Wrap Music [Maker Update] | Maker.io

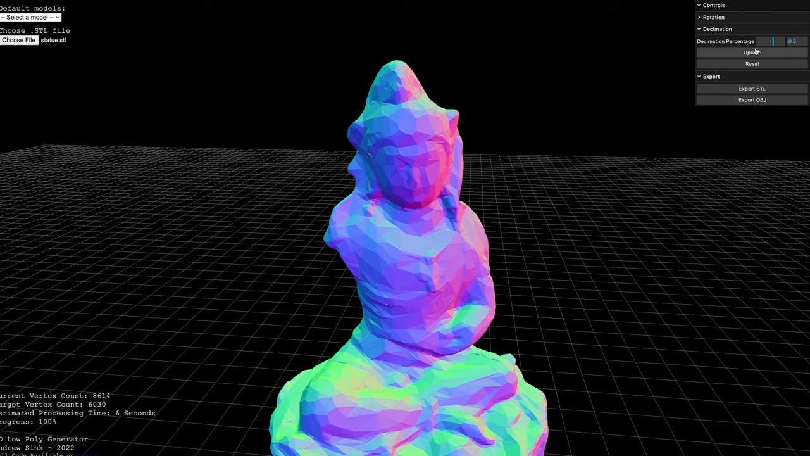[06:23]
The first guide from Andrew Sink and Phil Terrone details some best practices on creating low-poly digital models from 3D scans.